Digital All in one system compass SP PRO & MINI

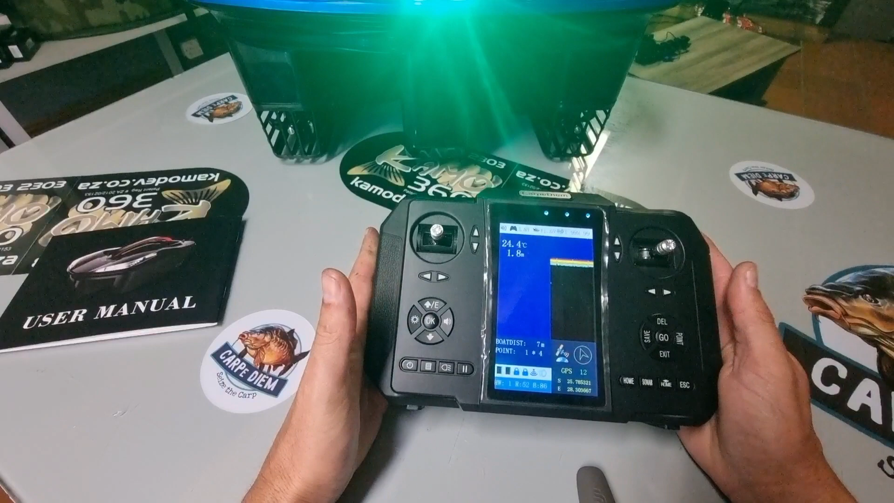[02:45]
On screen: depth 1.8 m, water 24.4°C
calibration you'll see now there is our compass is showing in front of us like